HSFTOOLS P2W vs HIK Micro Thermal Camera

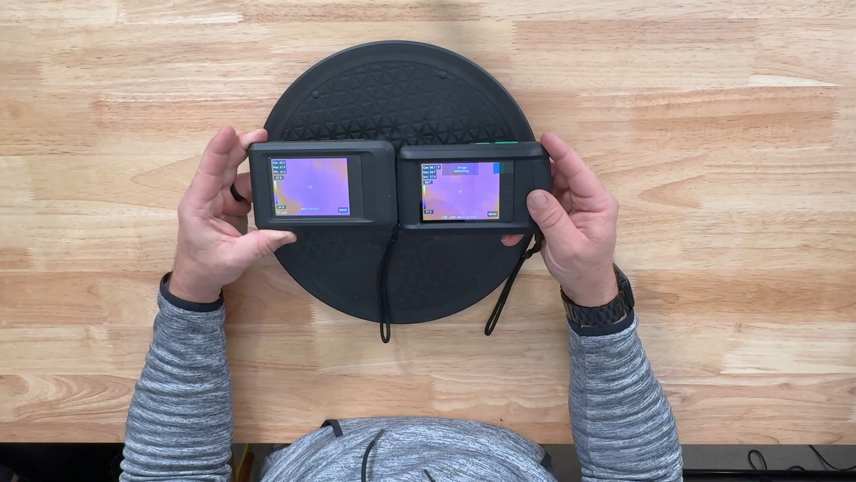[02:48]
You can see they pretty much are set up exactly the same here. You can see center max minimum, center max minimum.
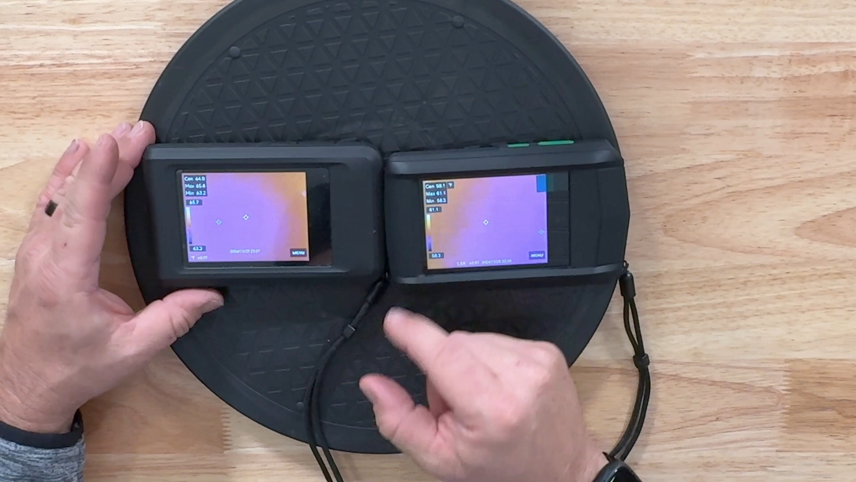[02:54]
Temperature display here on the left versus temperature display there. Clock and stuffs down here the same. This is set for 97. I have this one set for 97 for the emissivity. You got a menu button here which turns on a house, a picture frame, and a setting.
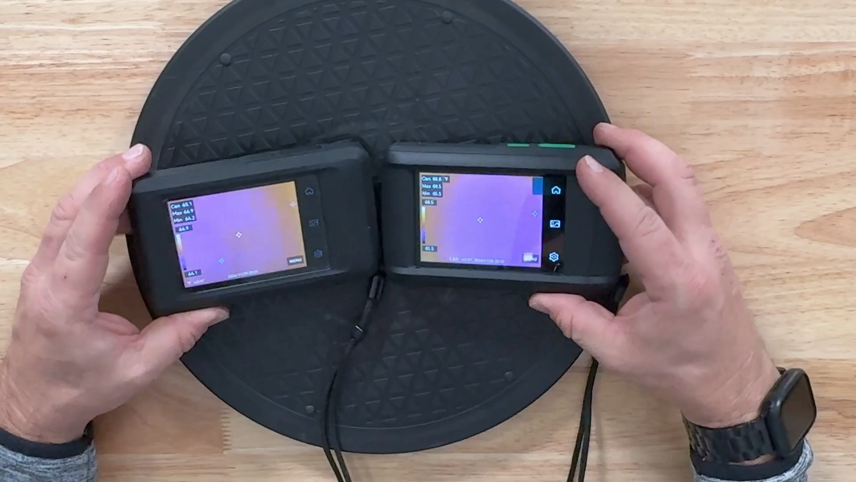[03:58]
So now it's gonna be a matter of who's got the best price and is the is the quality the same. So let's go ahead and get into the camera here. One thing I noticed with the it has a nice sleep function.
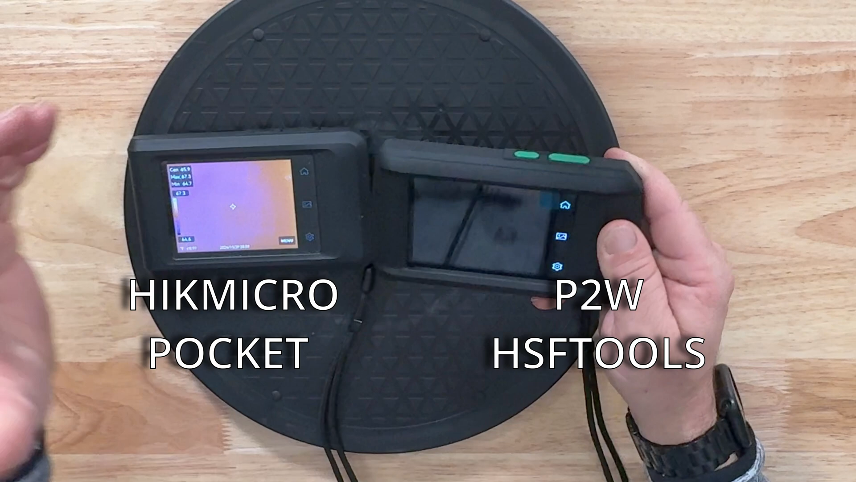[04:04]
So if I tap the power button it immediately shuts off. If I tap the button on the HIK Micro it does not do anything.
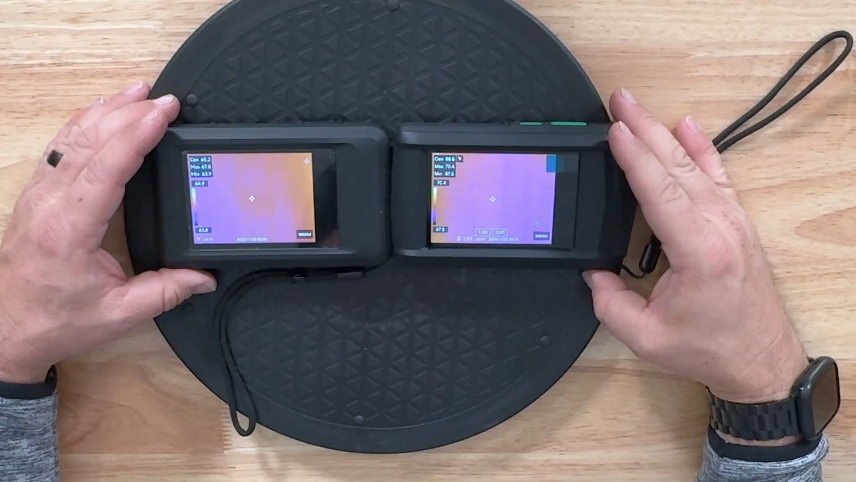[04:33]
I'm going to show you some different things that you can do with it far as examples of finding hot spots and different issues and how you can use those diagnostic tool.
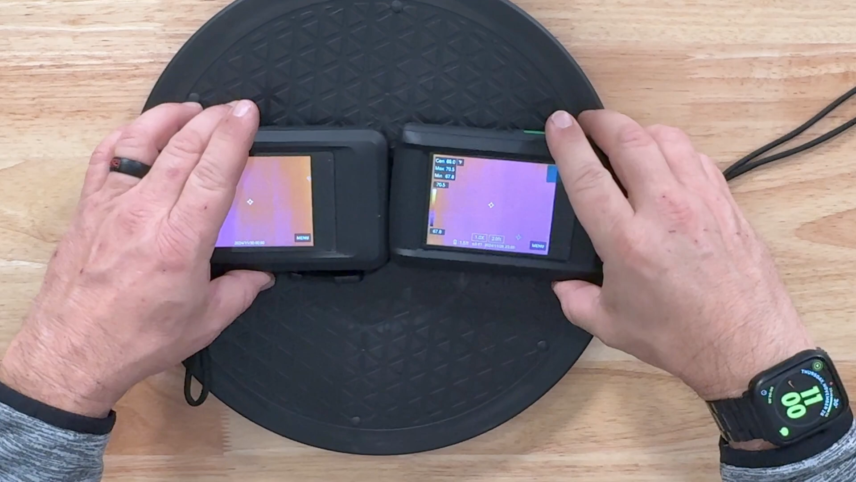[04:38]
For the most part put our hand here get a little temperature measurement and you can see depending
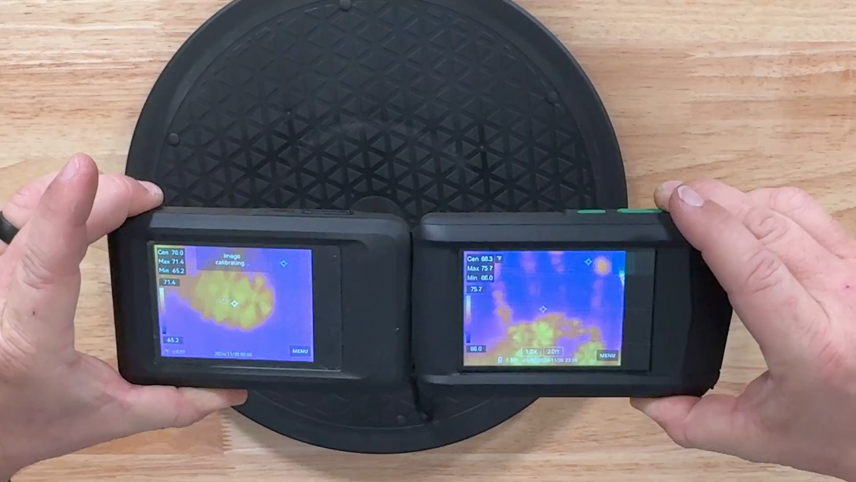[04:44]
on how they've got their their deal here they pretty much work exactly the same.
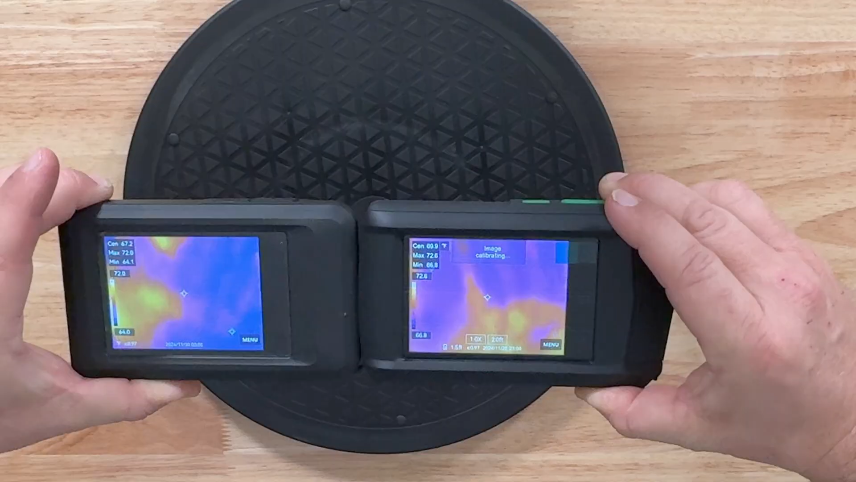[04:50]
Which you know it's I don't see a lot in image quality difference.
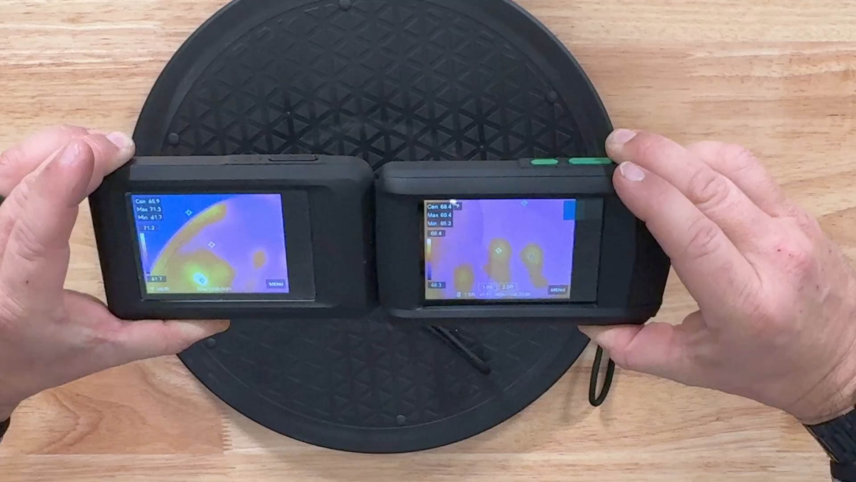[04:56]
I haven't seen it enough to make a big difference here on it.
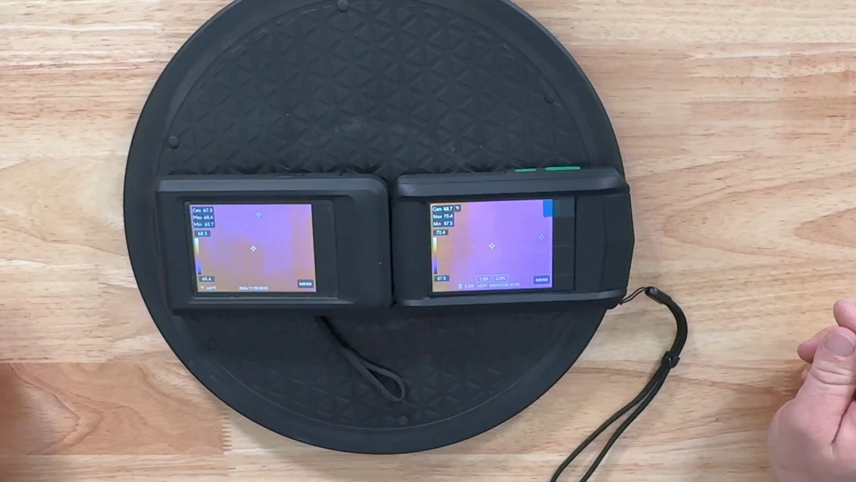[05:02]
Like I said if it's got the same features and they can do it cheaper and has the same kind of warranty then it might be worth considering. Now this can transfer image straight to your phone by wireless Bluetooth or Wi-Fi. You can also hook up the USB-C and transfer the pictures to a computer and then you can use them for whatever you need.
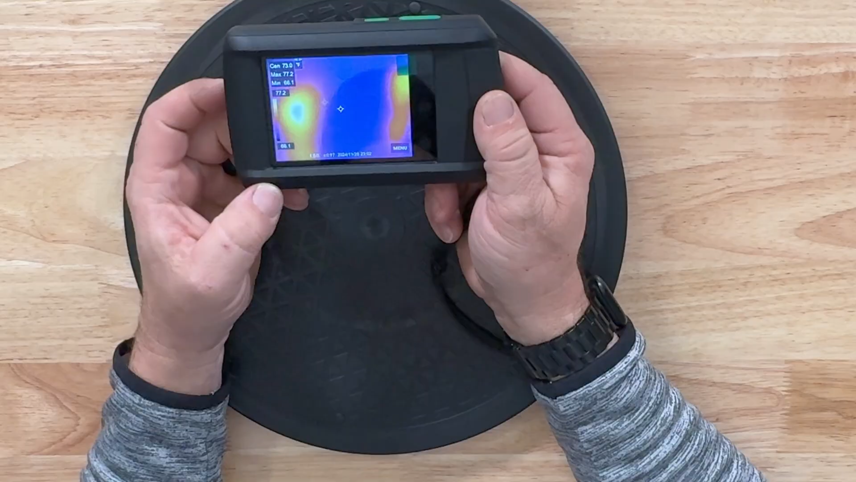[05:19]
It's a touch sensitive screen so it literally moves up and down. Your language is French and English.